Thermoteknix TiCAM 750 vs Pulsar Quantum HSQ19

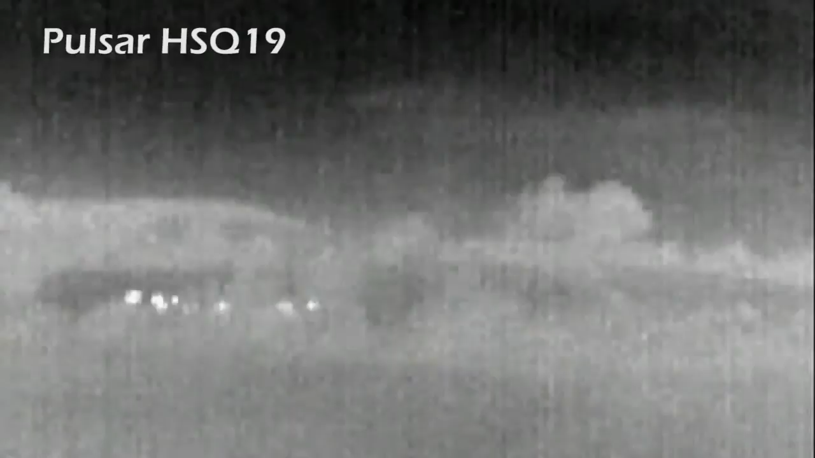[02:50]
up to 450 meters it'll do the job perfectly fine uh and obviously there's a big difference in
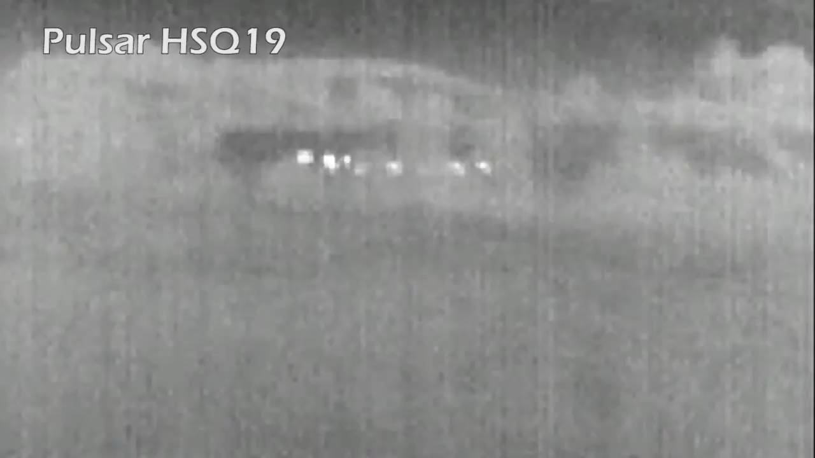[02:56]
size whereas that floats and uh you can put it in water and it's uh what was it waterproof yeah it'll float
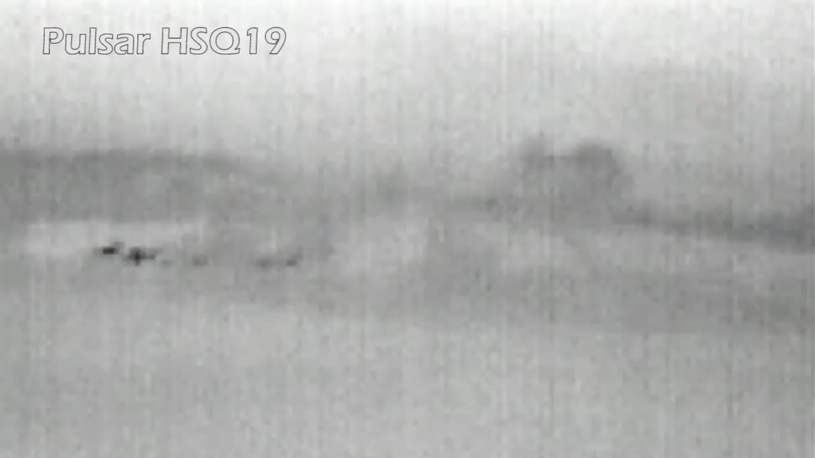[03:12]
which is remotely foxy with this you'll be able to tell what it had for breakfast and countless whiskers yep
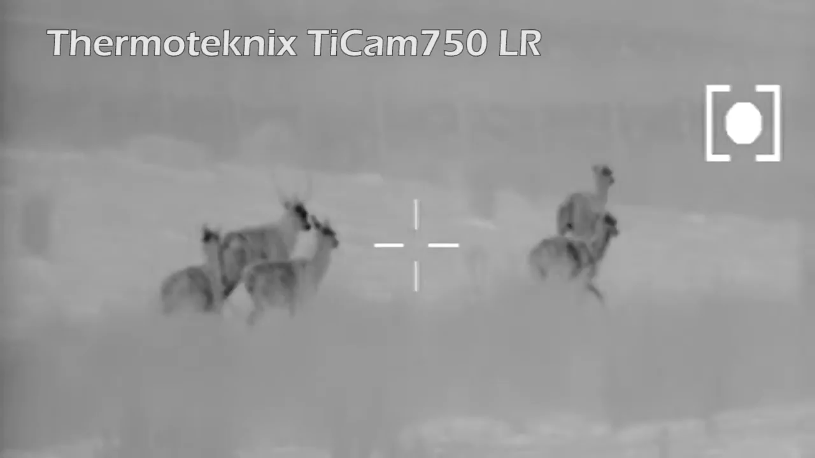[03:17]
well there you go folks that's the thermotechnics tie cam 750 lr uh it is really is at the top of its game um we had fun testing it and it's available as i said from scott country international